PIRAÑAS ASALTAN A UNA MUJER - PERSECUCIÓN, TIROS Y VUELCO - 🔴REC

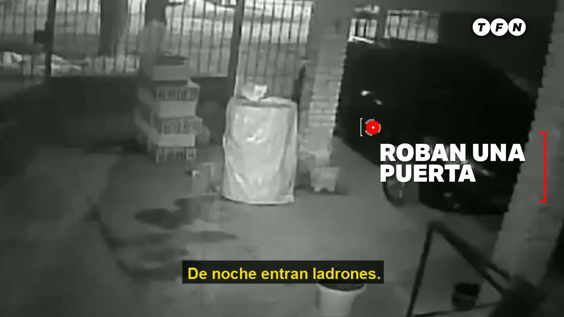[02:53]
De noche entran ladrones. Dos delincuentes entran a esta casa en la calle Los Patos y Blanco Encalada, en el barrio El Pericón, y miren lo que roban. Ya no saben qué más robar.
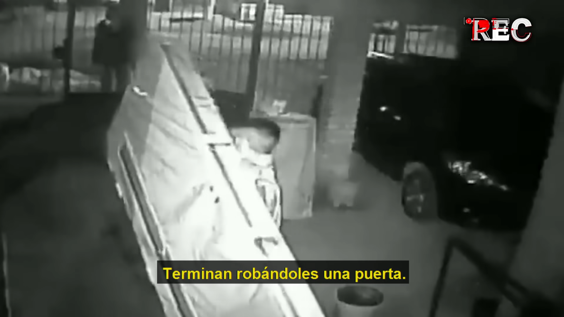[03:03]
Terminan robándoles una puerta. Una puerta que esta familia había comprado para la refacción que están haciendo en la casa. Una puerta nueva. La estaban por colocar, pero así.
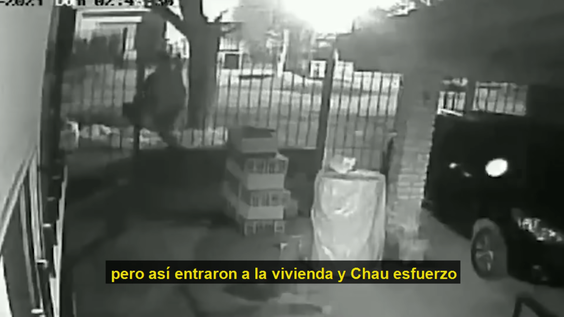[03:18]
Entraron a la vivienda y chau esfuerzo. ¿Lo viste? Enregistrado en cámaras.